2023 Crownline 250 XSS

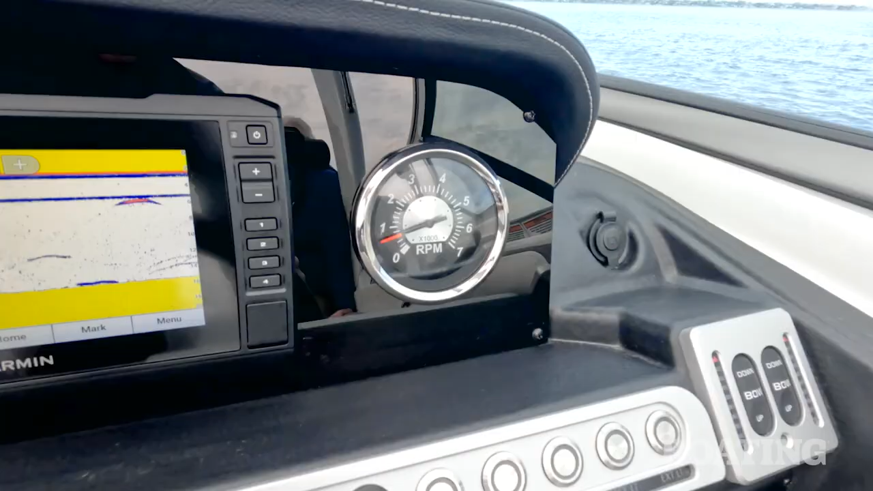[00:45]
I like this vinyl covered molded surface here and you've got a black plexiglass dash.
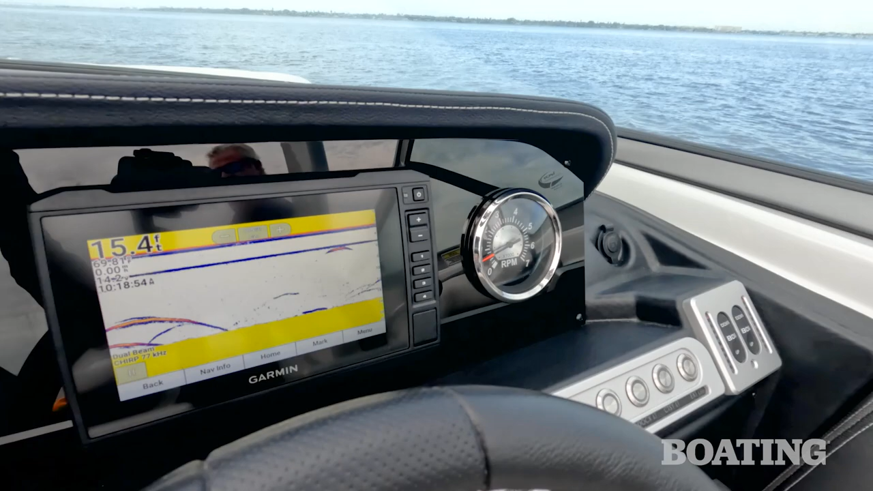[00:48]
That's where your Garmin goes and that's a standard device there.